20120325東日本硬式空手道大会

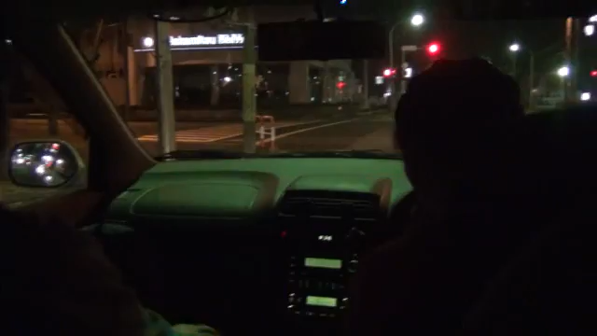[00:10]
はい、 暗いですね。これから相馬を迎えに行きます。浦安出発。 はい、東日本オープン